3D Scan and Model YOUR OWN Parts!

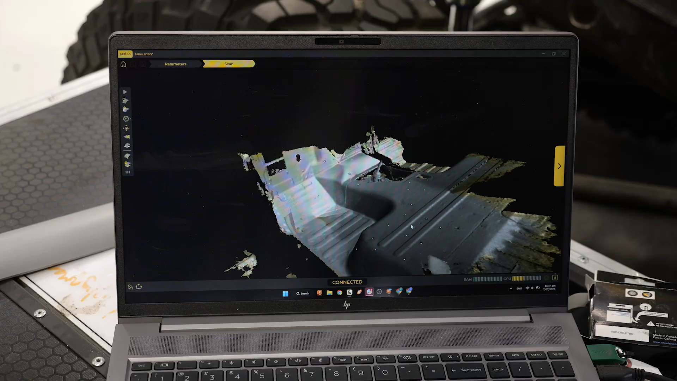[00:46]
You can see here that we're left with a really nice scan and that the tracking dots really helped with picking up all that detail in the flat surfaces.
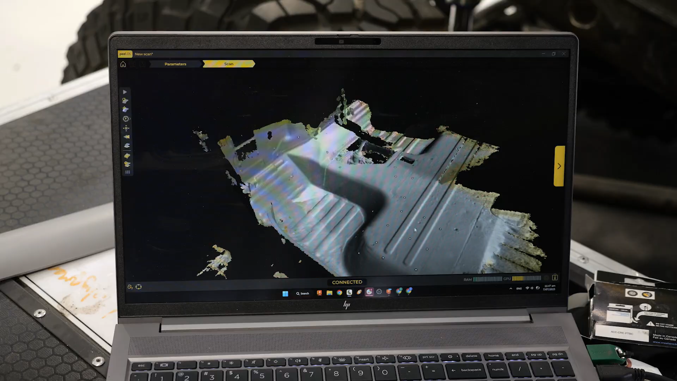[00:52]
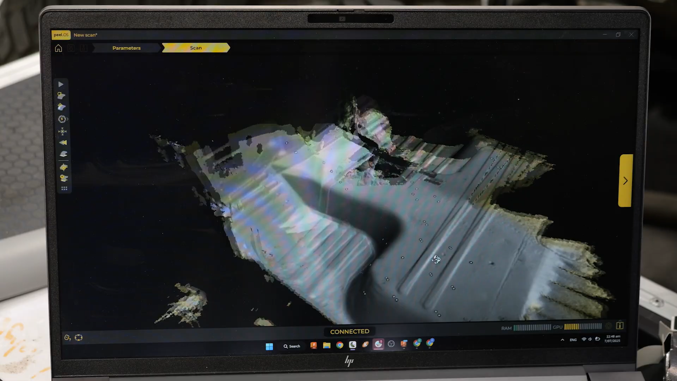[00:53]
So I'll clean up this floor pan in this CAD software that peels provide and get us sent straight to Fusion.
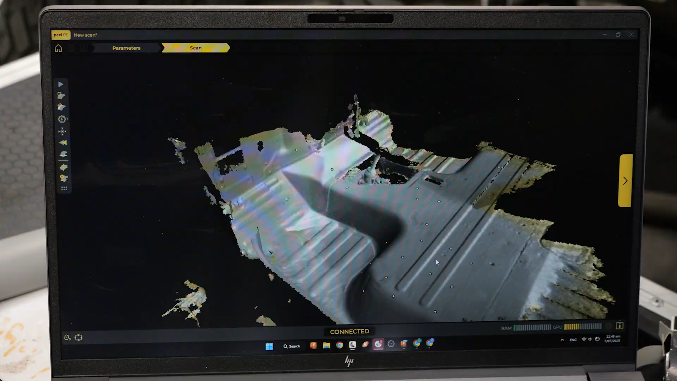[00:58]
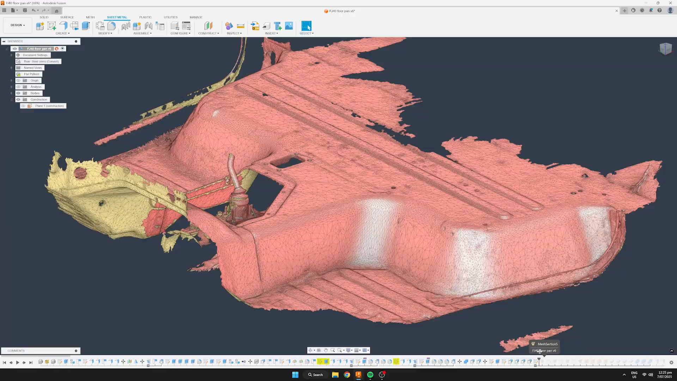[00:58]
So I went ahead and model the two battery boxes in the sheet metal workspace.
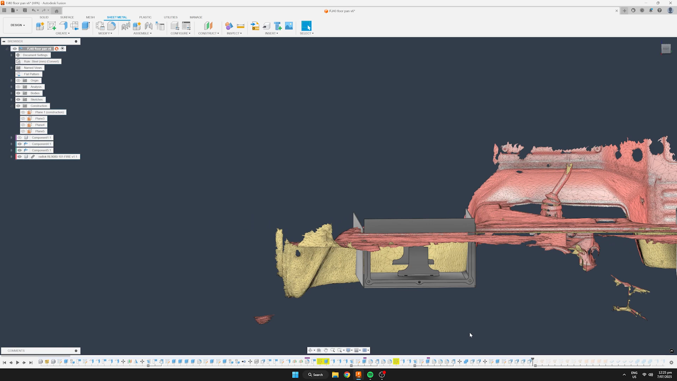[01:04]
Notice how the parts protrude the scan so we're just going to show you how to clean these up and get an accurate model for the laser cutter to cut. First step is to create a mesh section sketch using the scan as the body and the side of the part as the section plane. I'll go ahead and do that to all four sides of the box. This leaves me with four sketches that I can use to cut away this sheet metal part.
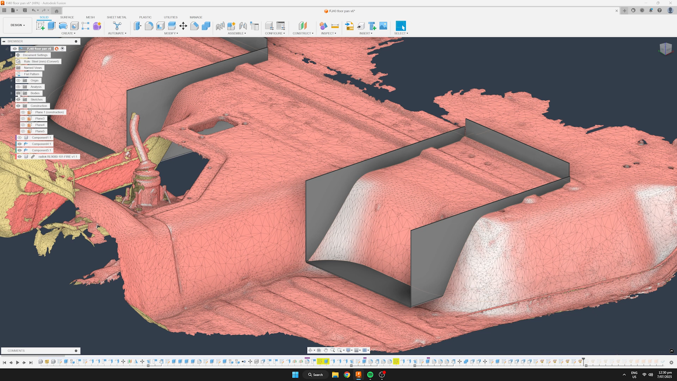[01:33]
Now that we have these projections we can go back into the sketch and use the tool fit curves to mesh section.
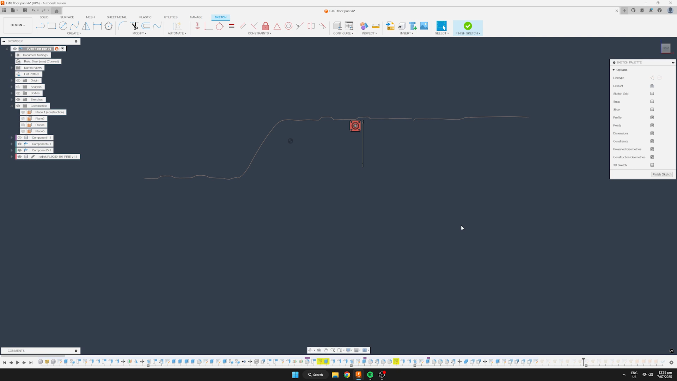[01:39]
This will allow me to put a spline on the projected line. I can then extrude this line as a surface and then repeat this for the other four sides.
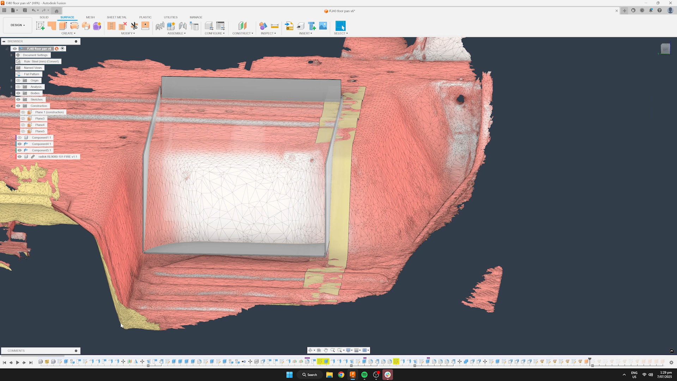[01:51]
Once I have all the surfaces thickened I can then combine them all together creating one solid part.